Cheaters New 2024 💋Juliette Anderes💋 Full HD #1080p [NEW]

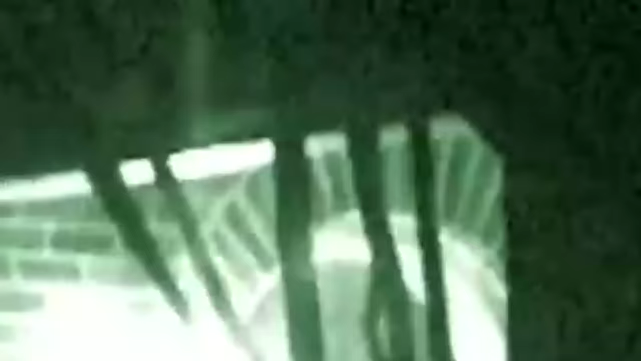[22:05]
Once they arrive at the residence, they cautiously disappear inside.
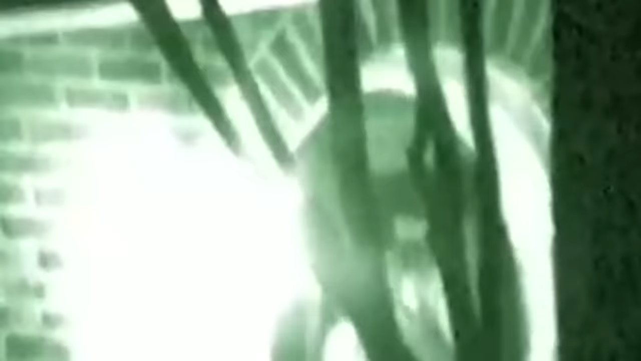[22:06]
After a brief stay behind closed doors, the companion emerges and jumps into an awaiting car. Field operatives recognize the car as belonging to the suspect's son, Chris.
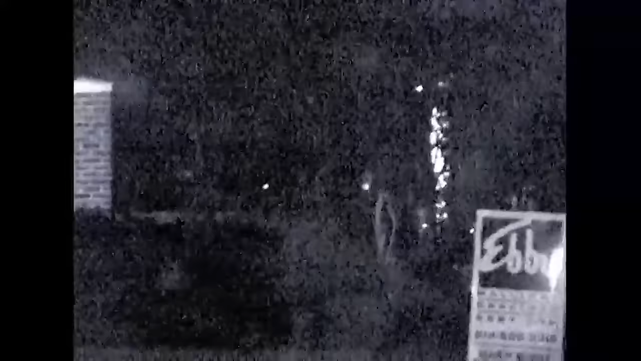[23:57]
The surveillance team outside spots companion Smith as he approaches the door with what appears to be an overnight bag.
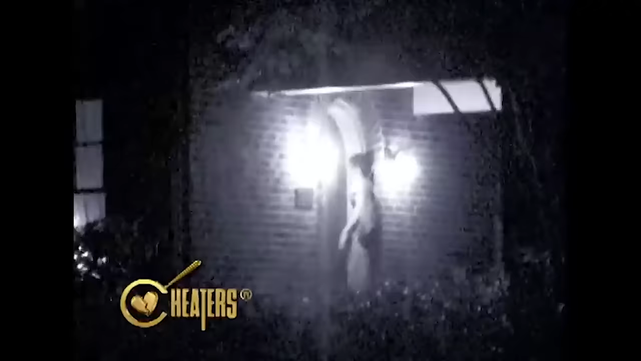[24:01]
Cameras inside record as the suspect, her son Chris, and his supposed friend Daryl Smith sit and watch a movie together.
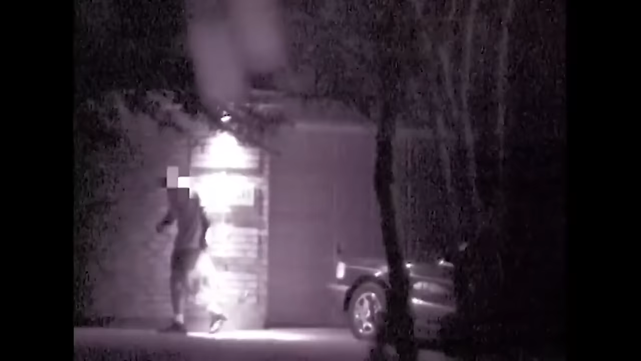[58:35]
Field operatives note the suspect has what appears to be an overnight bag in his hand. Cheaters Gumshoes get word from headquarters that the suspect is talking to his wife, Doris.
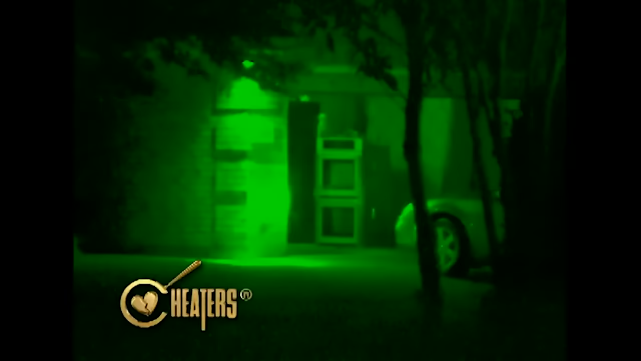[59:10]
After a few hours into the stakeout, agents spot an unknown vehicle. The driver pulls into the garage of the residence,
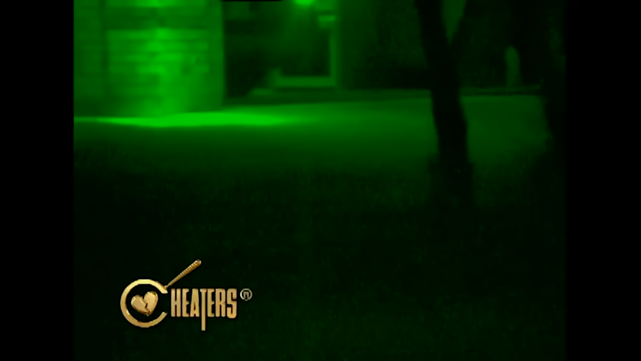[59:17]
and the vehicle quickly disappears behind the closing garage door.
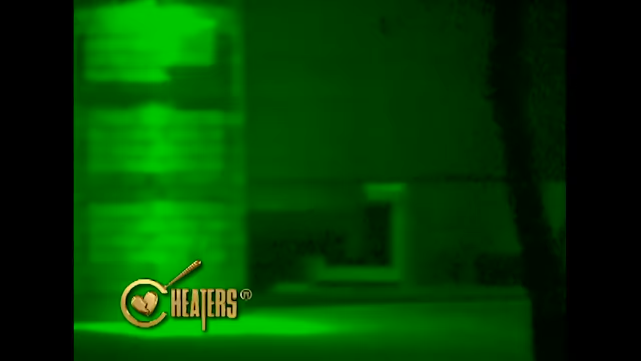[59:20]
A short time later, an unknown man emerges and appears to take out the trash.
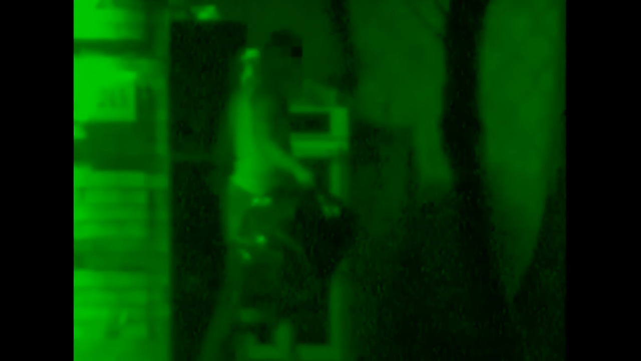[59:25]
Again, the door swiftly closes behind him, leaving detectives with little to work with.
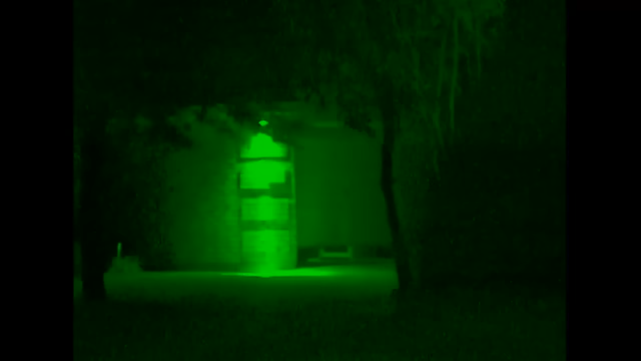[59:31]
Moments later, the suspect arrives at the house and vanishes inside.
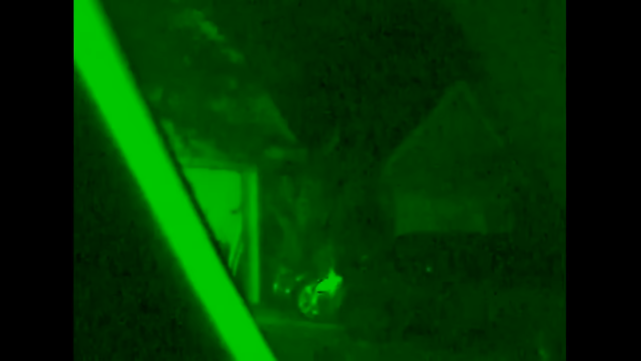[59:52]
Before heading inside, the companion backs her car out of the garage,
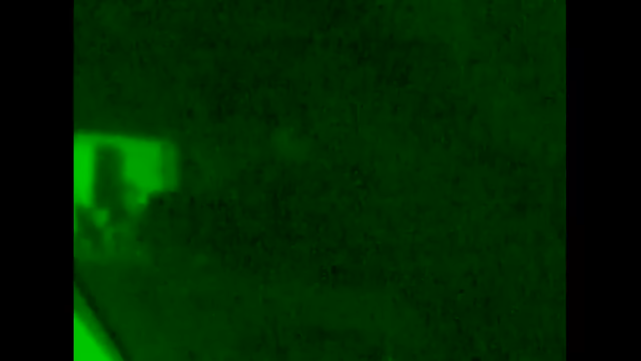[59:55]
which allows the suspect to park his car in the other car's place.
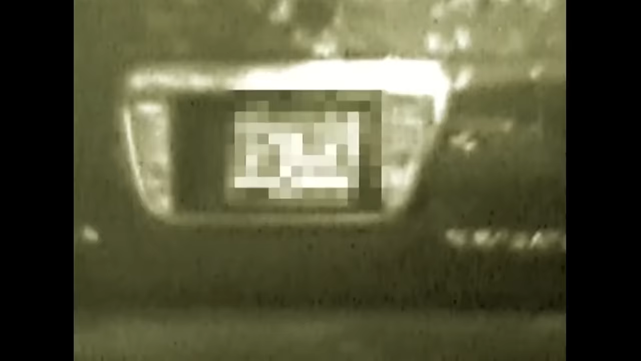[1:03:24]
you can see that he's still there. He's still there as she came out to get the morning paper.
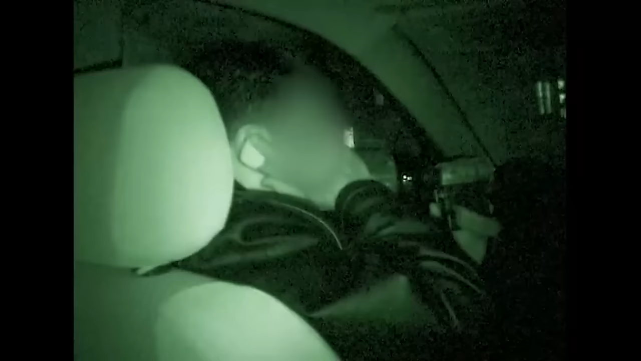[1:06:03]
Okay? I'll see you in a minute. Bye. Ms. Warren, we're now at the staging area where Gomez wanted us to wait.